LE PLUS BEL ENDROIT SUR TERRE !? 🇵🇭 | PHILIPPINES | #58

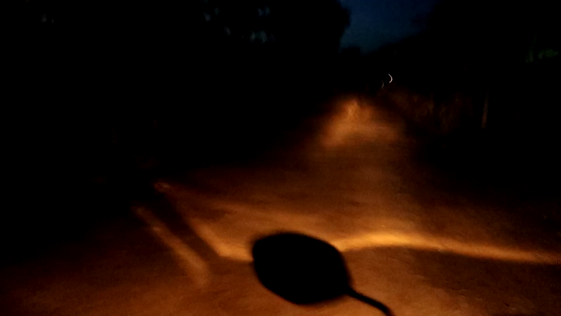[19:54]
Il y a un côté de la route de temps en temps qui est fait, de l'autre côté, là, c'est pas fait.